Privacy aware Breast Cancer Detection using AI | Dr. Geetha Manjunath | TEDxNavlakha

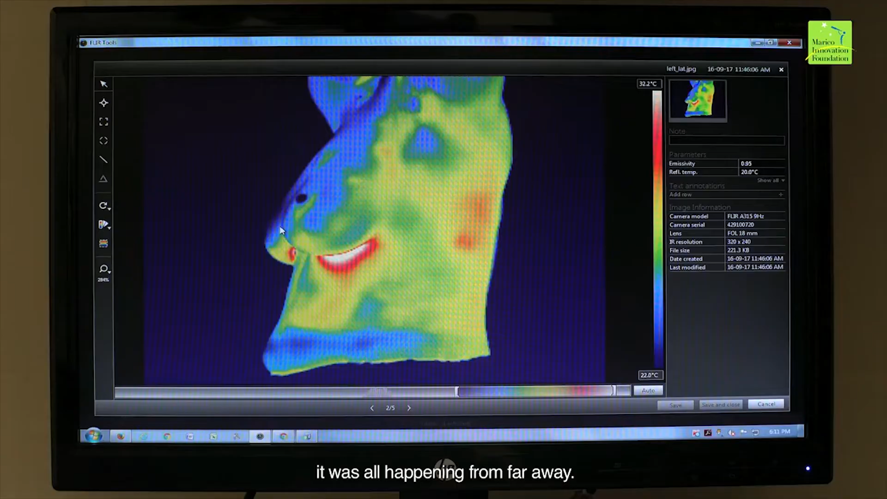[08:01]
On screen: scale top 32.2°C, scale bottom 22.0°C
just sort of moves around in a stool and that's it. In a completely privacy-aware manner where nobody has ever touched her, no pain, no radiation.